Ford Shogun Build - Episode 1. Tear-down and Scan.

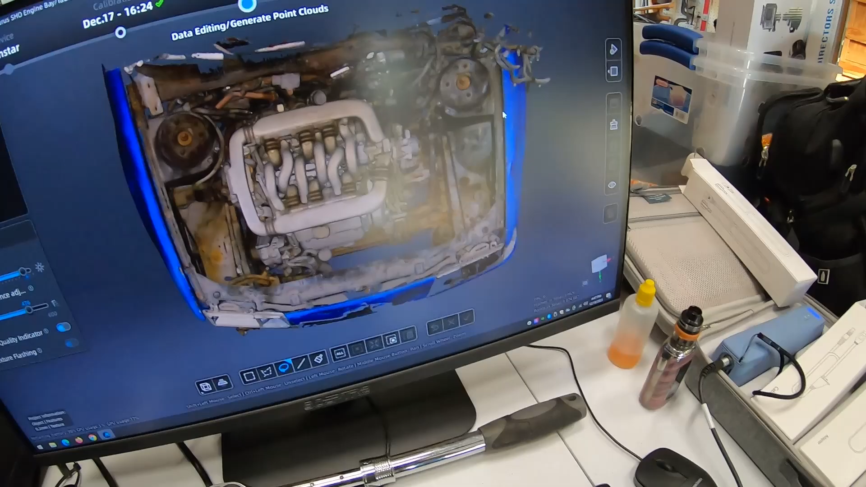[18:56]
I tried doing a rendering for all this, and the computer sat here for a couple days and got stuck at 95%.
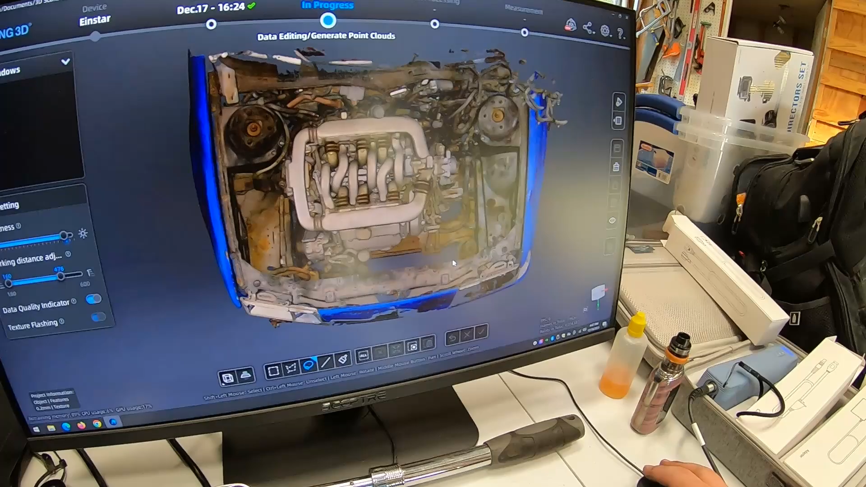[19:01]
But I think after I did a new scan, everything's coming out all right.
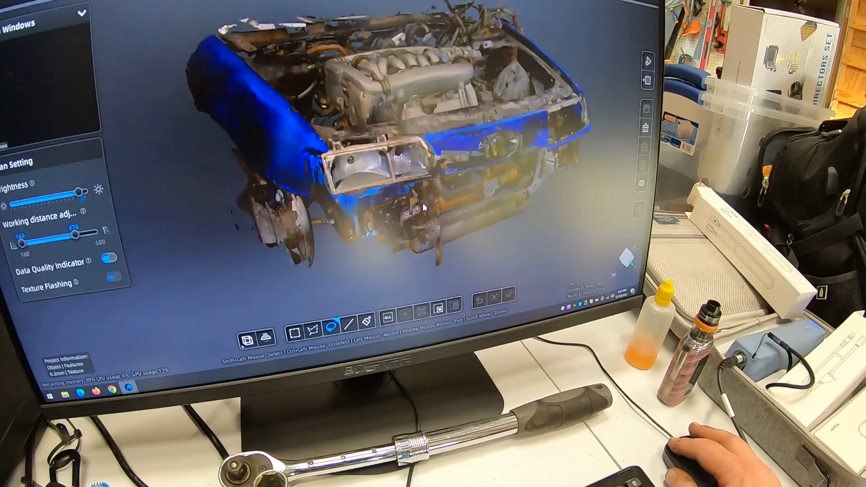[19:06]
There's a lot of data here.
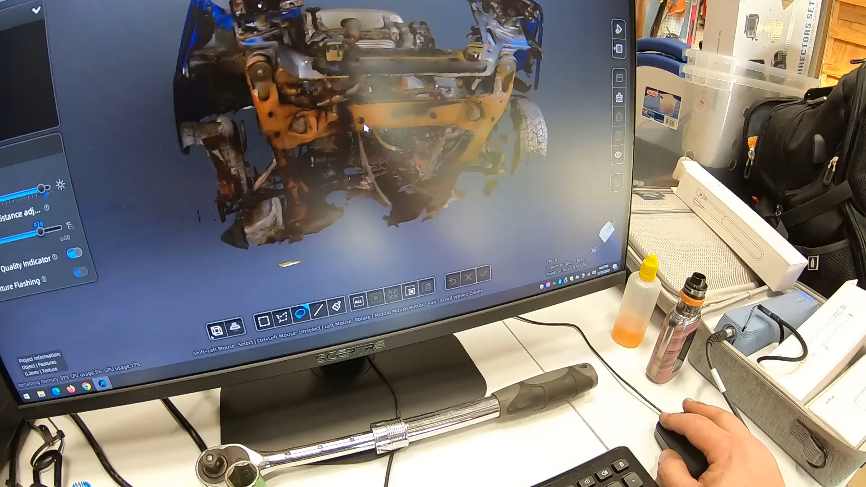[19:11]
But yeah, this is pretty neat.
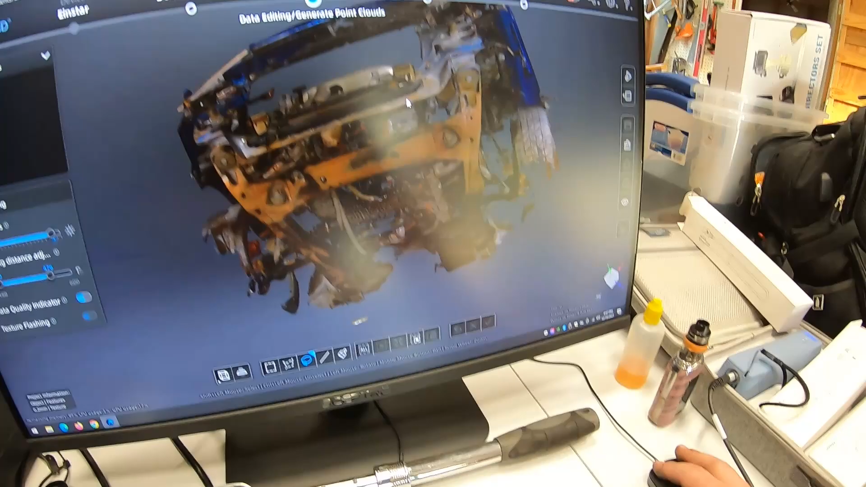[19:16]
So once we get this all down and the car is off around it, I'll do another scan and hopefully merge the files together.
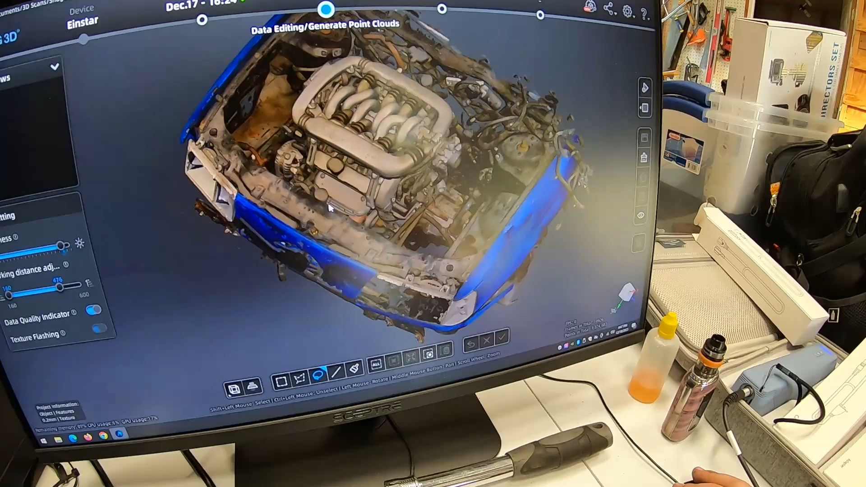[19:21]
But this way we have all the mount points for our shock towers relative to the motor.
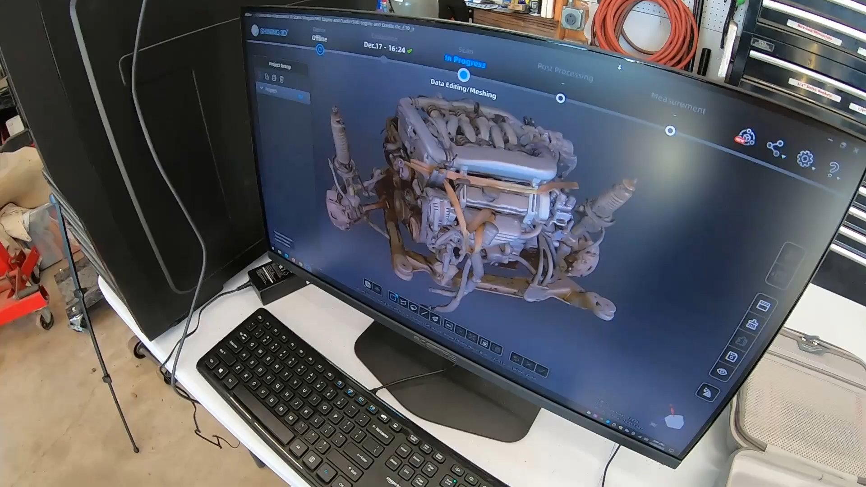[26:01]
We got the engine in the cradle scanned up. The other scans weren't rendering out quite well enough. I think I set the resolution too high.